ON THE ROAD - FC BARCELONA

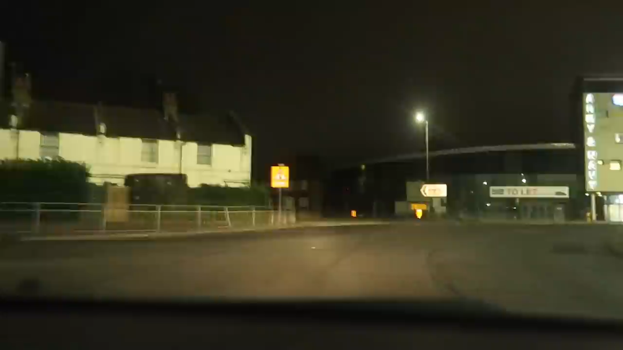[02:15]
And the A130 has actually brought me into Chelmsford. I don't know why.
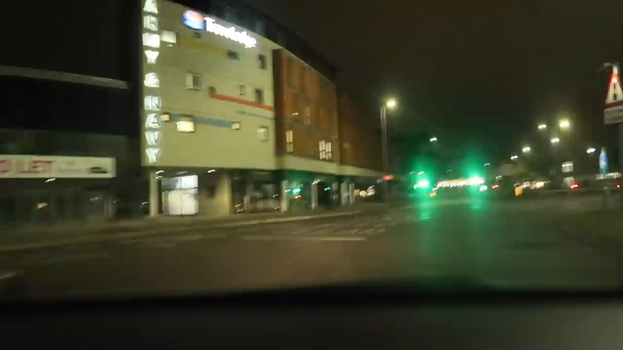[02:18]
This is not the way to Stansted, but I've got to trust Satius Navius, especially at R4 in the morning. Yeah, we've gone around this roundabout spinning almost back on ourselves, but we've taken the A138.
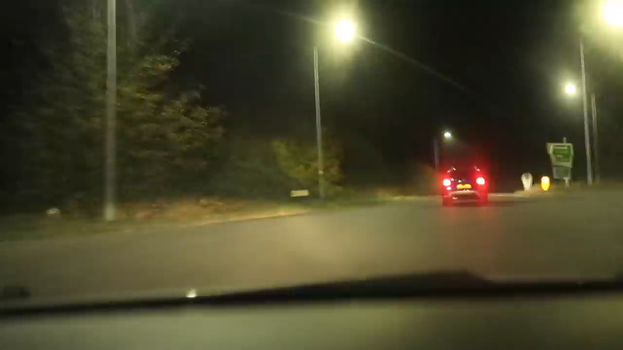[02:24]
And my God, story checks out. Signs for Stansted Airport. Would you believe it? Here we are. Didn't take long. Then again, there's no one on the road. Yet back again, is there?